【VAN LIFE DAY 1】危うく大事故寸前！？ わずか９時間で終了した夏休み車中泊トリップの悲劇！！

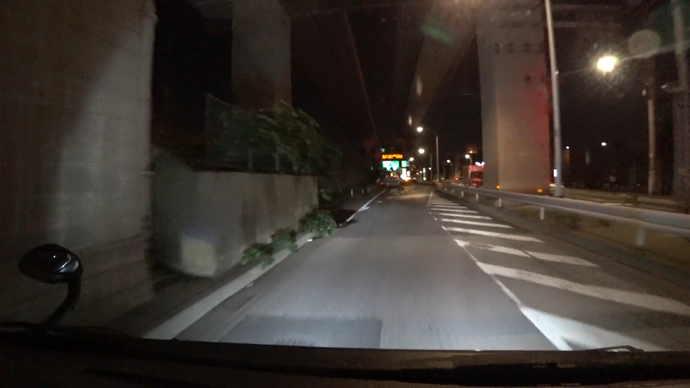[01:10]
さあ、まずは首都高速
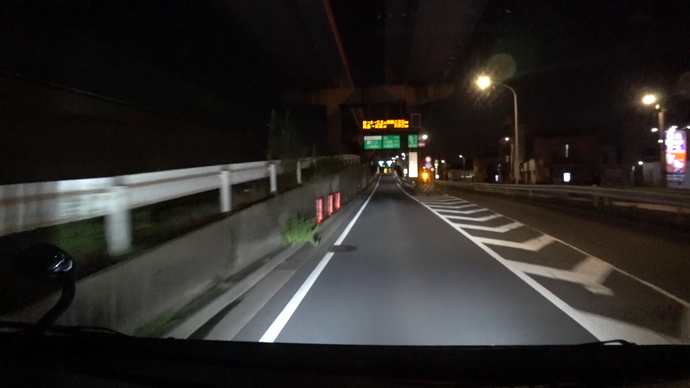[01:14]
さあ、ここから出雲まではずーっと高速道路で向かいましょうここから出雲まではずーっと
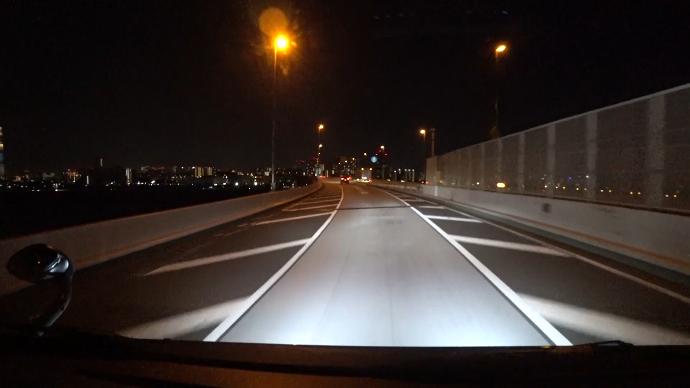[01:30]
高速道路で向かいですあ、
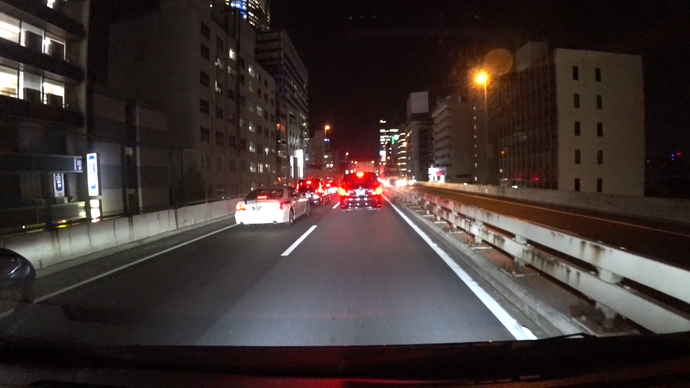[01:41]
使い込み使い込みほら見てあ、超きれい
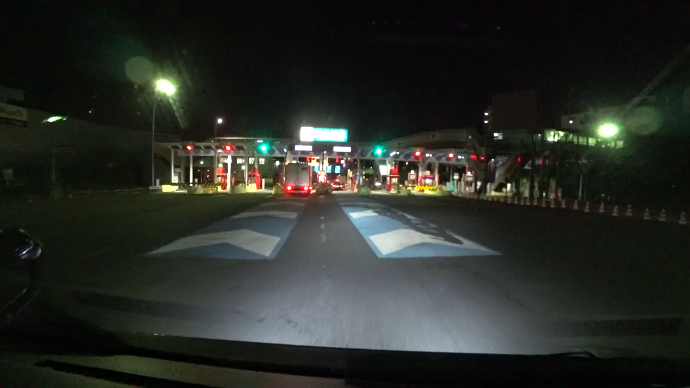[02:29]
早速トラブル発生ですまもなく料金があって、その先40メートルです
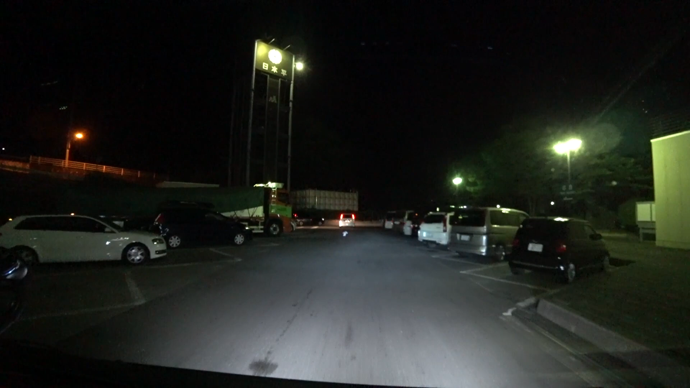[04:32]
4時日本平パーキング行きましたおはようございますもうちょっと頑張るよようやく浜松に来ました